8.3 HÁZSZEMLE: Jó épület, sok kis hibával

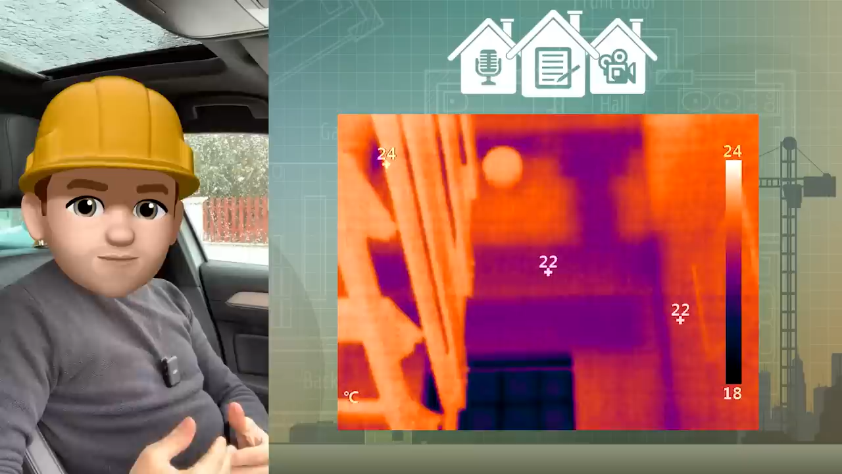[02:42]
On screen: scale top 24°C, scale bottom 18°C
dupla koszorú, ezek is eléggé hőhidasak. Ez látszódik a hőkameras felvételeken.
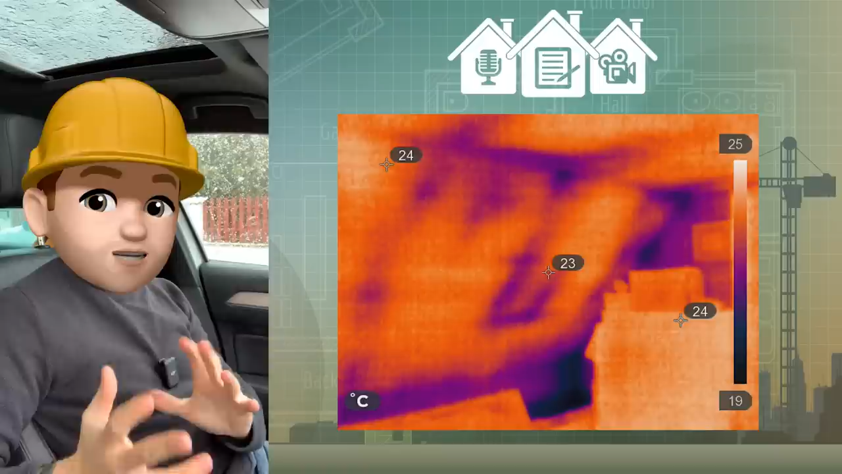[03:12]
On screen: scale top 25°C, scale bottom 19°C
A szarufákon belül deszkaburkolat, nádazás és vakolat.
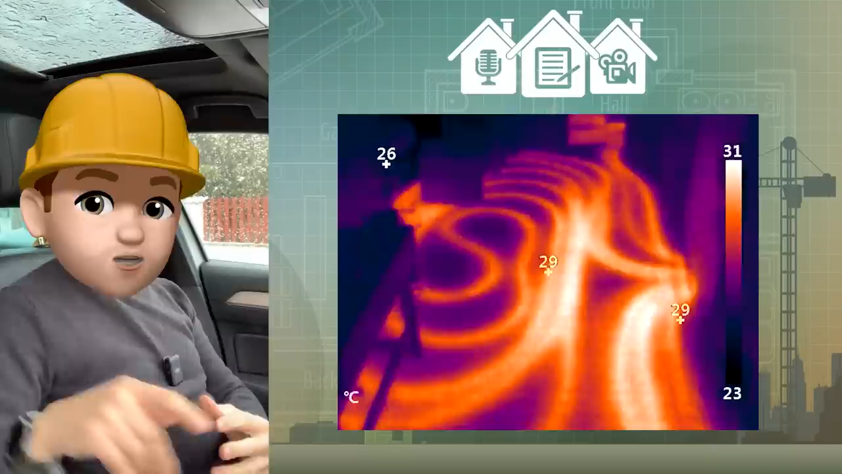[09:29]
On screen: scale top 31°C, scale bottom 23°C
ahogy kialakították a csigovonalakat a padlófüttéscsővel, az összes többi helységben csak le van így cseszve a padlóra,
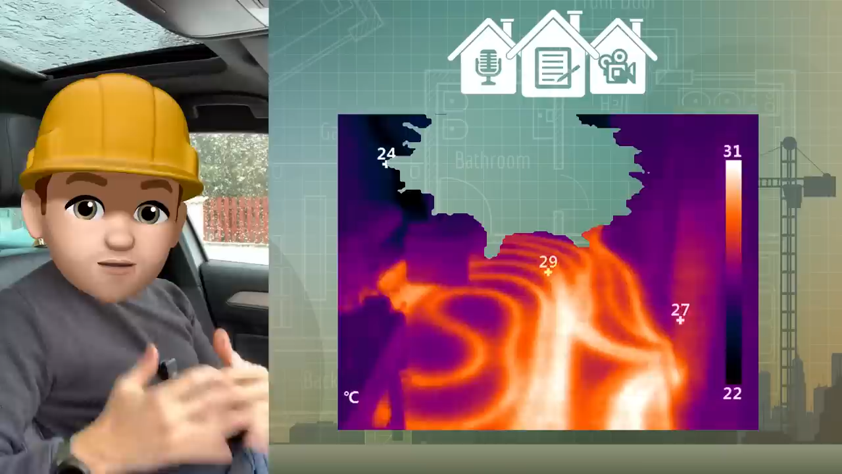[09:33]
On screen: scale top 31°C, scale bottom 22°C
5 centis távolságokra, 20 centis távolságokra,
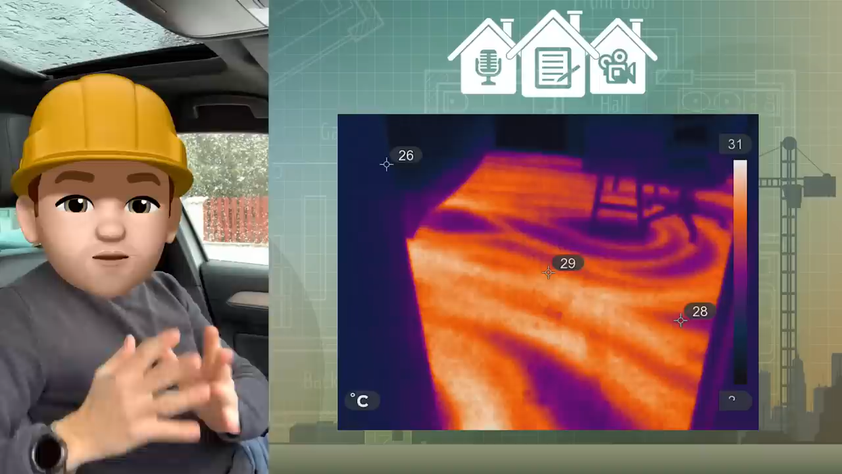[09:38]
On screen: spot 29°C, scale top 31°C
ahogy éppen adódott, leszorták a csövet, azt le van szarva az egész. Szőnyekpadló van a tetőtérben, tehát az eleve egyrésztről le is folytja a padlófüttést,
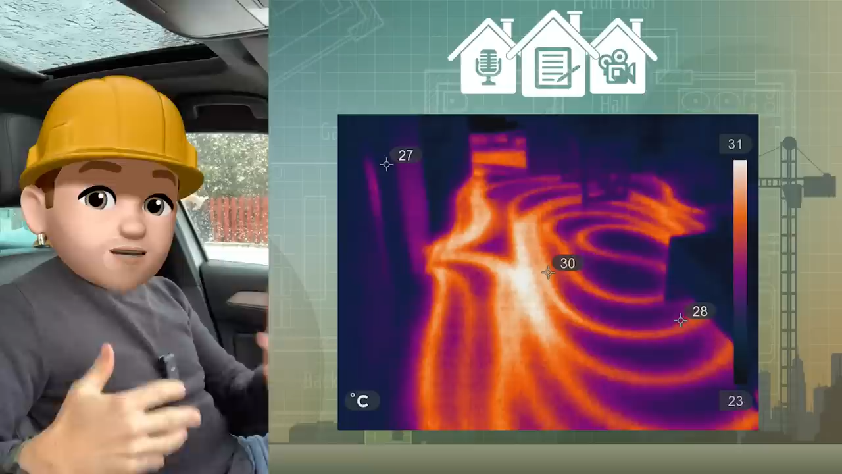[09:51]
On screen: scale top 31°C, scale bottom 23°C
másrésztről meg ez a ledobált csőrendszer sem igazán ideális. De mivel a tetőterünk kis alapterületű,
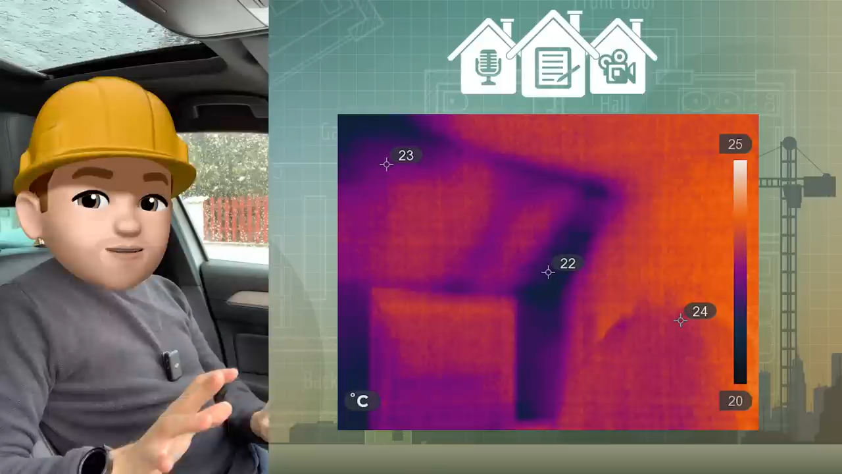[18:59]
On screen: scale top 25°C, scale bottom 20°C
mindenhol vannak hőszigetelés hiányosságok, folytonsági hiányosságok, az egyik szobában érzem nagyon problémásnak a dolgot, mert ott viszont nagy felülete hiányzik, az összes többiben szerintem nem lesz vele gond, vagy pedig a másik módszer az az lenne,